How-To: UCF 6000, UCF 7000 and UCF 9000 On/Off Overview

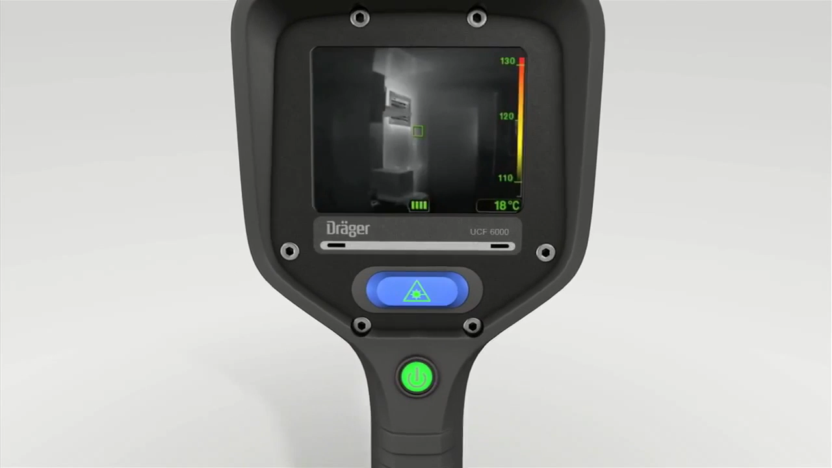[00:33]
On screen: spot 18°C
the display counts down from three keep the button pressed until the camera has switched itself off the
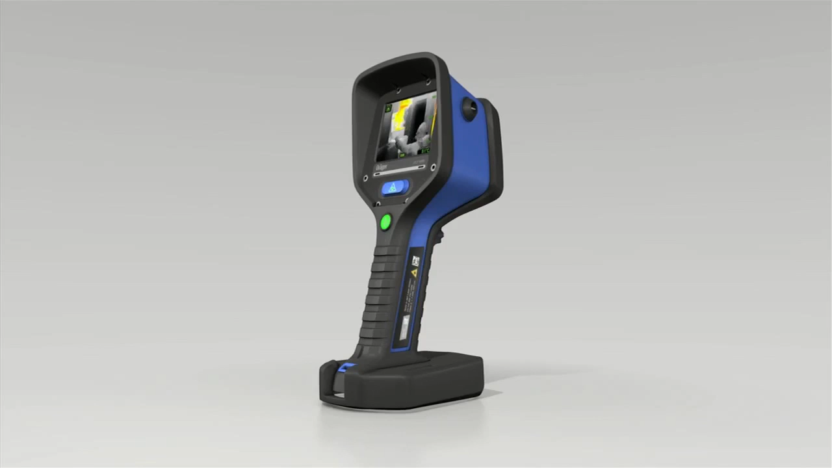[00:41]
trigger UCF shows a very wide range of temperatures thanks to its special image processing it can show both very hot and very cold objects in great
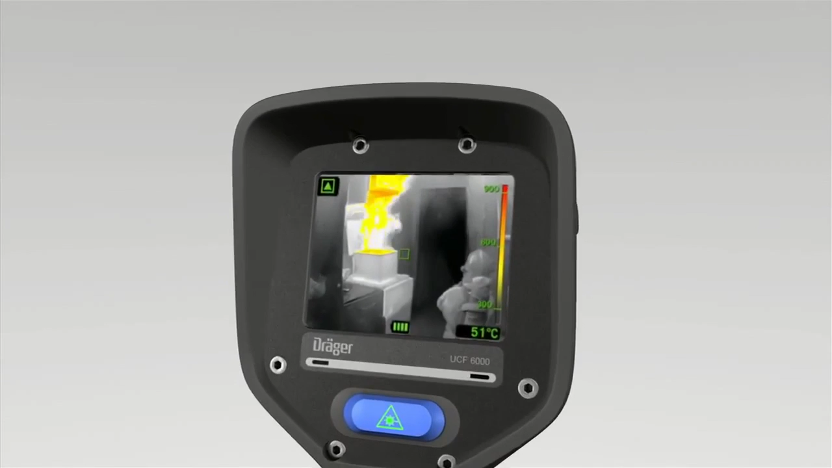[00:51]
On screen: spot 51°C
detail obviating the need to switch between different measuring ranges the Träger UCF shows you points of interest without dictating what you can and
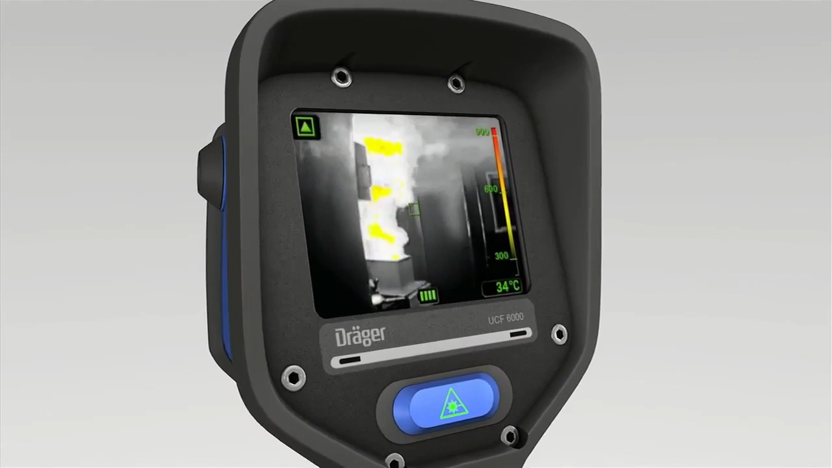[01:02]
On screen: spot 34°C
can't see one outstanding feature of the Träger UCF is its precise gray
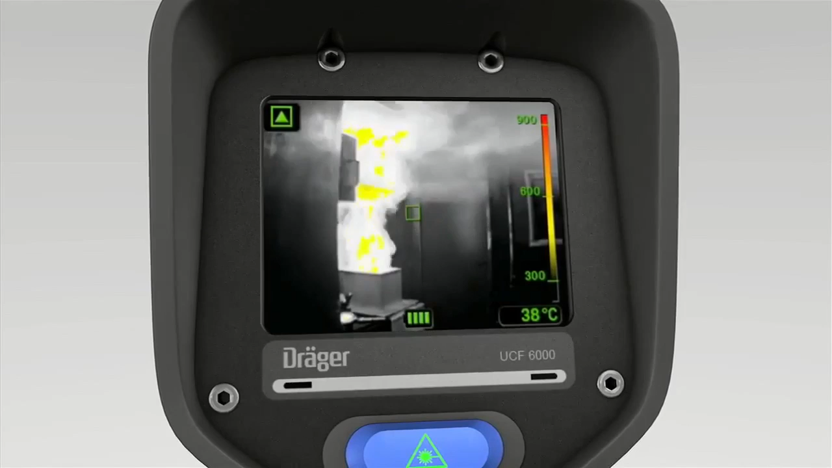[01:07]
On screen: spot 38°C
level adjustment which shows up all objects and people clearly the display has a
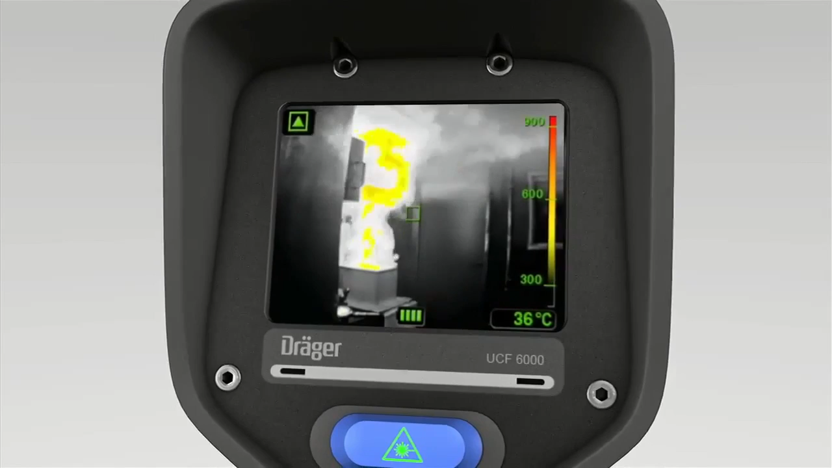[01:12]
On screen: spot 36°C
very high contrast even in bright sunlight one reason for this is the integrated brightness
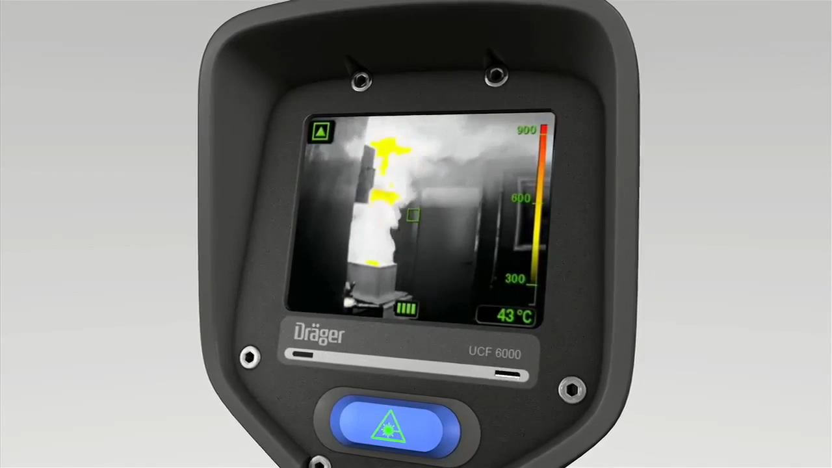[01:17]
On screen: spot 43°C
sensor as a result the status indicators are easy to see including
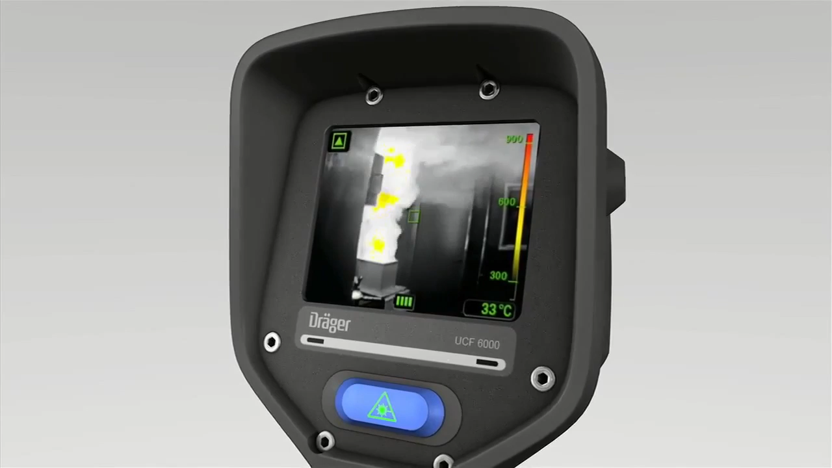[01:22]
On screen: spot 33°C
under very difficult conditions the small box in the center shows the temperature range being measured the exact temperature is shown in degrees Celsius or Fahrenheit in the bottom
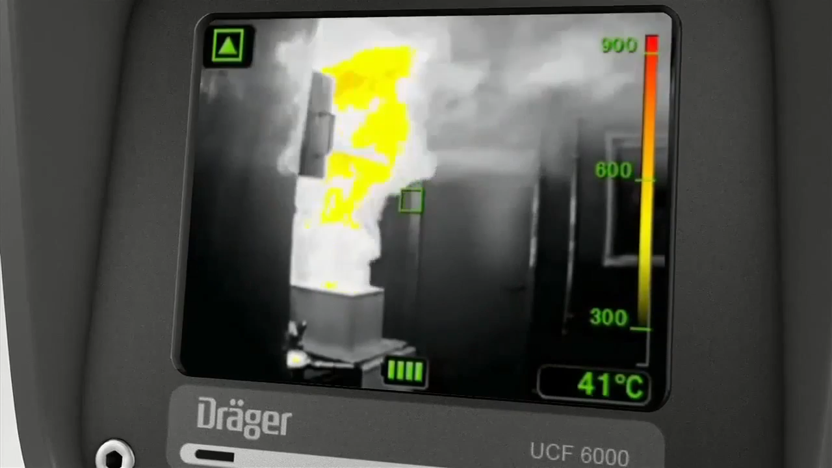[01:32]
On screen: spot 41°C
right of the display the Träger UCF has a very wide measuring
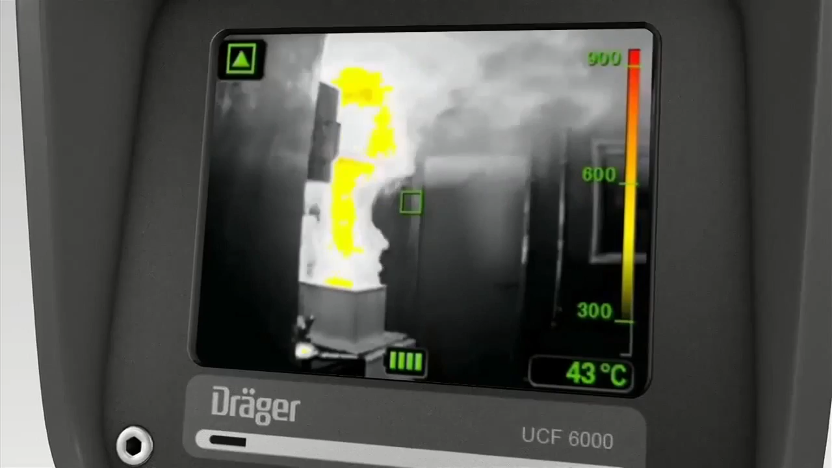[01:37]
On screen: spot 43°C
range from minus 40 to plus 1000 degrees Celsius that's
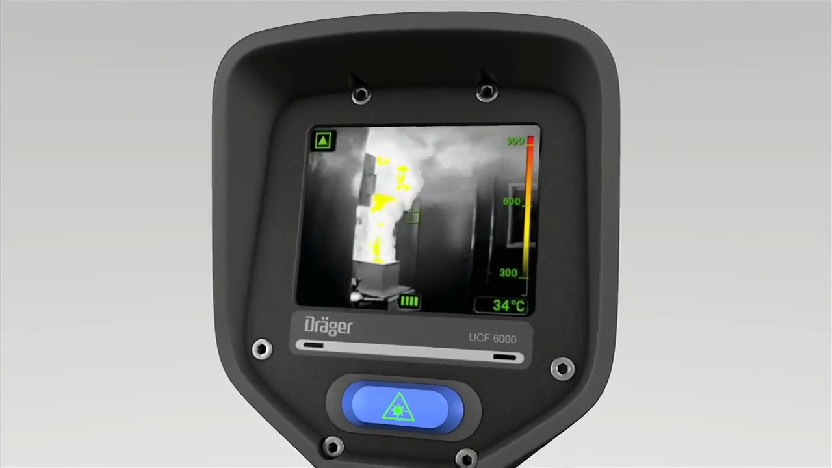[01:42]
On screen: spot 34°C
minus 40 to 1800 degrees Fahrenheit this
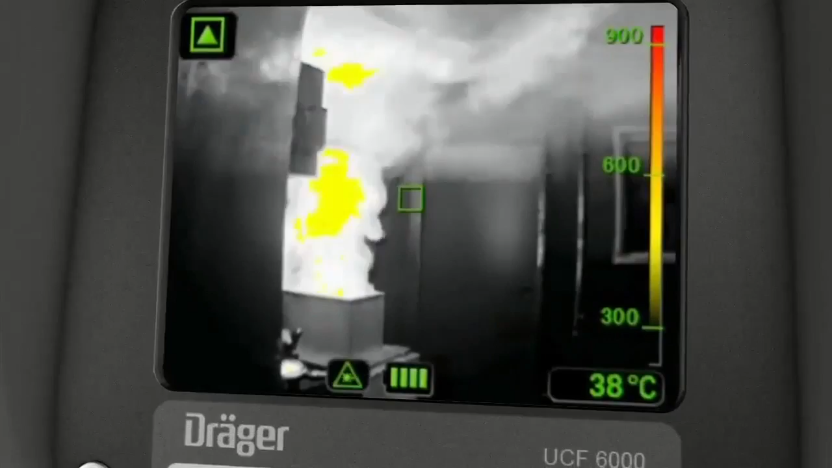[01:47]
On screen: spot 38°C
symbol indicates that the laser pointer has been activated this
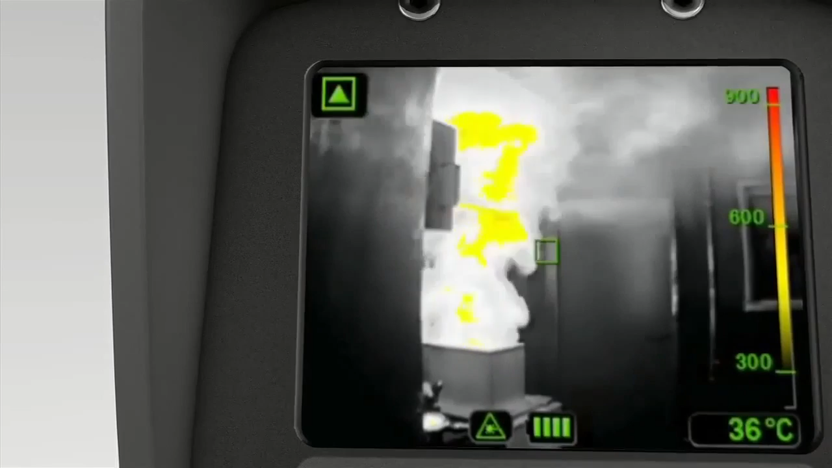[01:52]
On screen: spot 36°C
symbol on the top left is shown when the UCF is in high temperature display mode
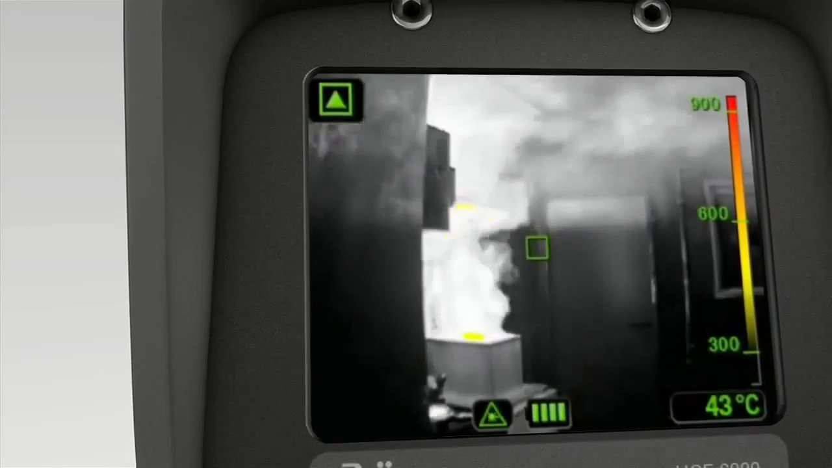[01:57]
On screen: spot 43°C
the color coding key is displayed on the right of the screen it's divided into two
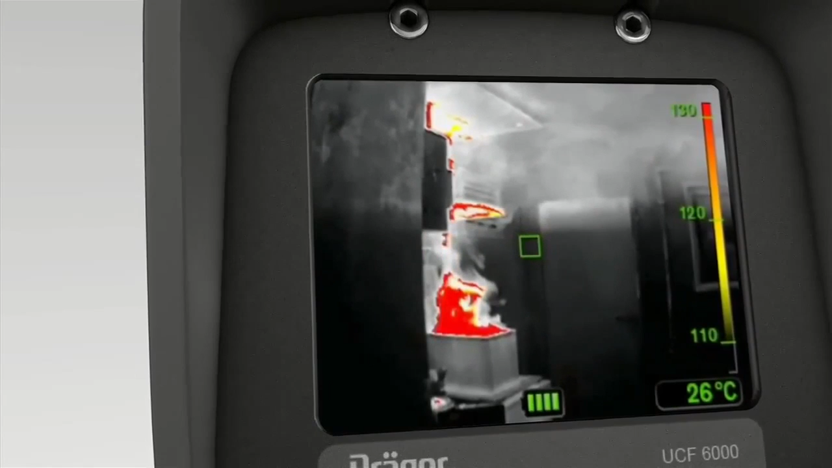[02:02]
On screen: spot 26°C
levels the first level shows temperatures from 110 to 130 degrees Celsius objects are colored yellow orange or red
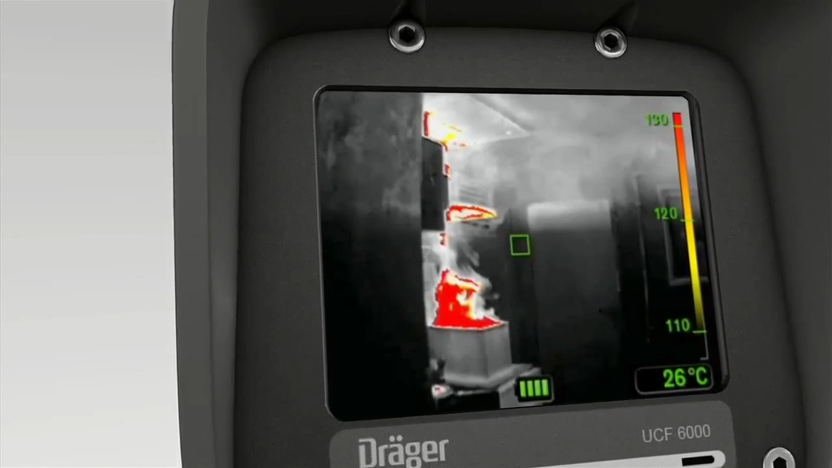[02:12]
On screen: spot 26°C
depending on the temperature increase if the majority of the points are hotter
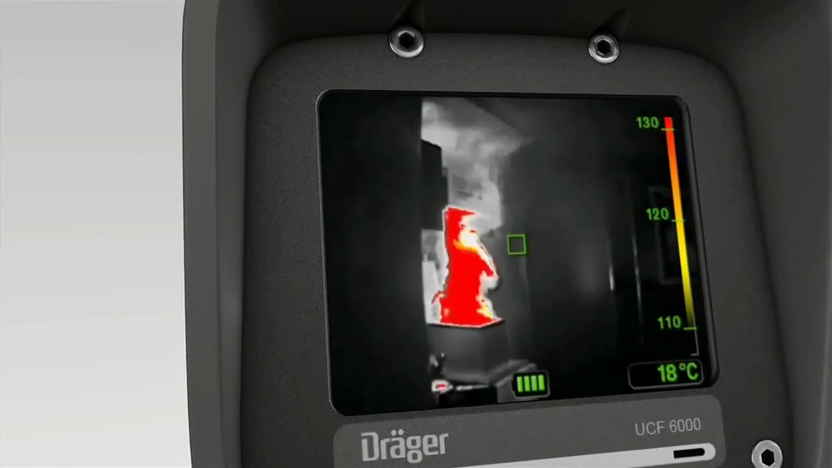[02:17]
On screen: spot 18°C
than 130 degrees Celsius the camera switches to high temperature display
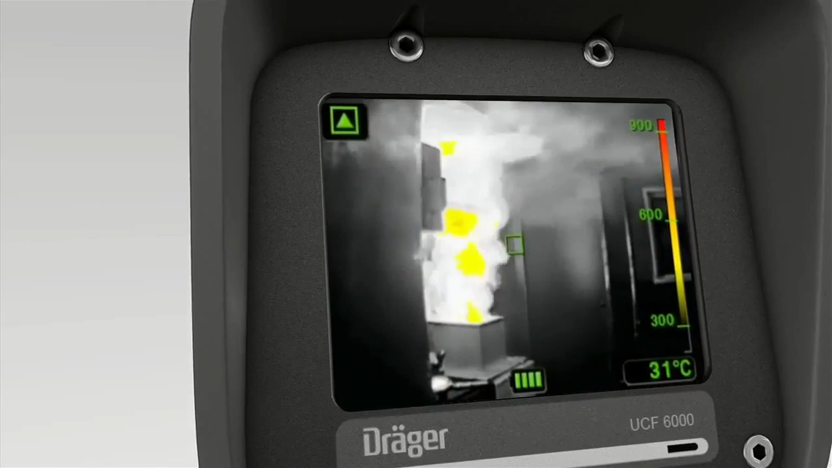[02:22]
On screen: spot 31°C
the high temperature display is for temperatures between 300 and
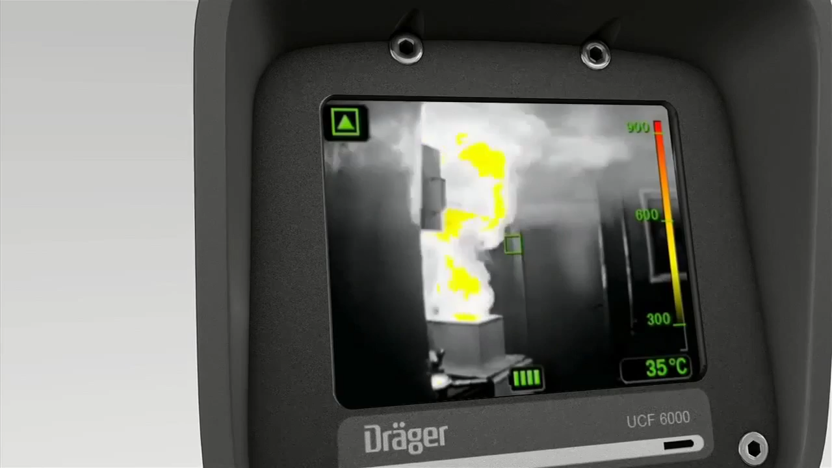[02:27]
On screen: spot 35°C
a thousand degrees and is colored accordingly once again the higher the temperature the redder the display